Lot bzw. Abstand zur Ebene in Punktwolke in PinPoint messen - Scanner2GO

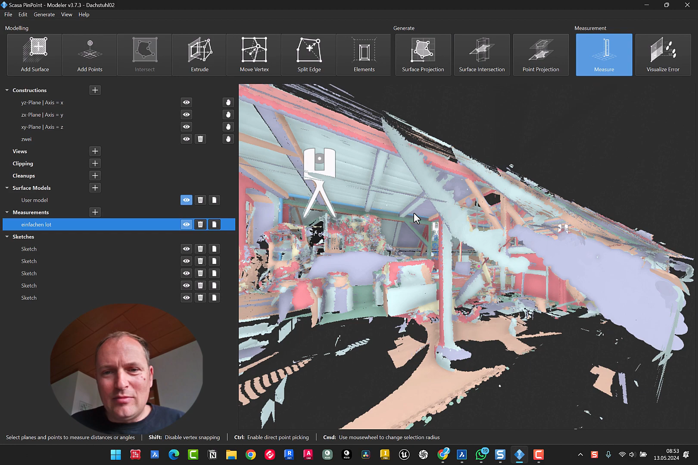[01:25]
Oh, sorry, da war ich jetzt zu weit. Also sagen wir mal das gleiche Spiel. Wir machen es aber jetzt hier, dass wir einen Schnittpunkt definieren wollen über diese Ebene, diese Ebene. Dann haben wir die Kante gefangen, wir haben auch den Winkel. Und jetzt nehmen wir einfach hier die Ebene noch und dann hätten wir aus der, der und der Ebene den Punkt. Und jetzt könnte ich wieder hergehen und könnte hier meine Bezugsebene fangen und hätte dann ein zweites Maß. Und wir haben jetzt hier 2,116, das heißt,
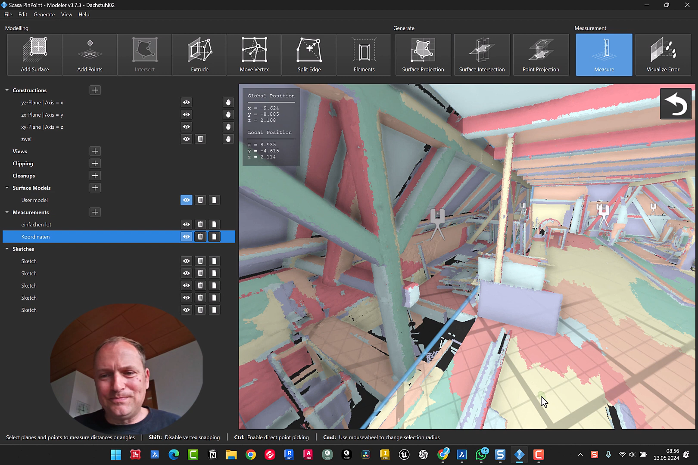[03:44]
Also ich drücke jetzt hier, wie gesagt, die SDRG-Taste. Jetzt sitzt der Punkt quasi auf der Ebene. Und jetzt messe ich eben nicht hier runter zu einer Bezugsebene. Also ich könnte ja hier zu jeder Ebene messen. Nein, ich nehme hier das Koordinatensystem. Das heißt, ich möchte jetzt zu meiner XY-Ebene, die ja hier ausgemittelt aus den unterschiedlichen Niveaus der Teilflächen entstanden ist. Und das heißt, ich mache jetzt hier diese Hand.
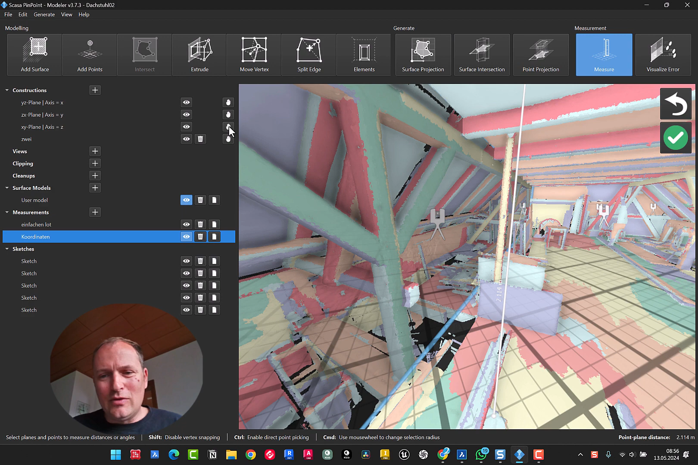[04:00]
Und jetzt misst er im Prinzip zur eigentlichen Ebene. Und da sehe ich jetzt 2,11,4. Okay, das heißt, wir haben 2,11,4. Und dann blenden wir die anderen beiden nochmal ein.
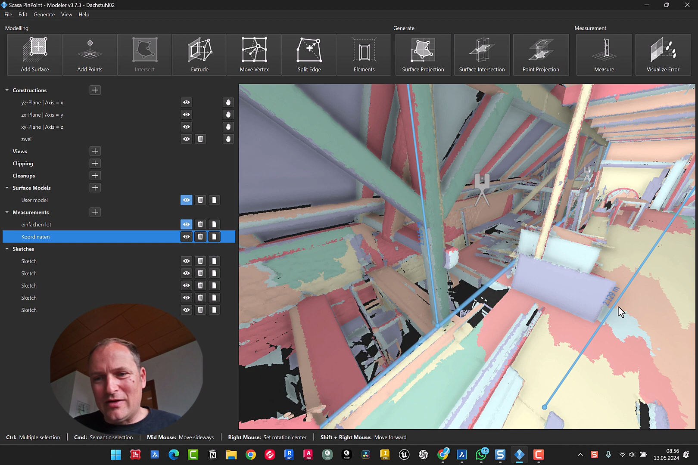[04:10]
Dann haben wir 2,12,9. Und hier haben wir 2,11,6.
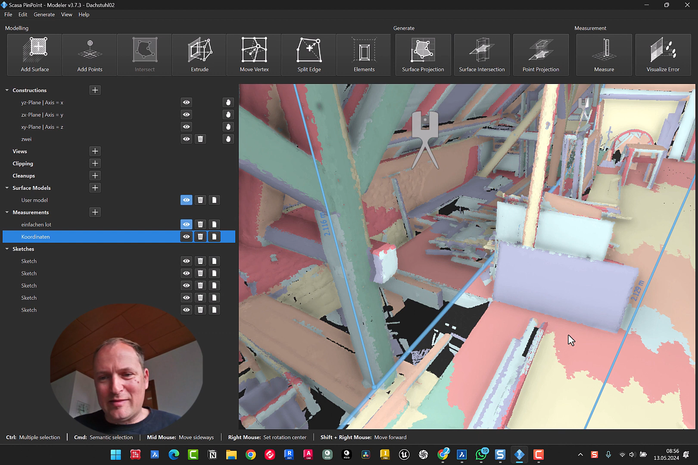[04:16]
Das heißt, man sieht schon, wenn man die ganze ausgemittelte Ebene unten nimmt, dann kommt da schon nochmal ein anderer Wert raus.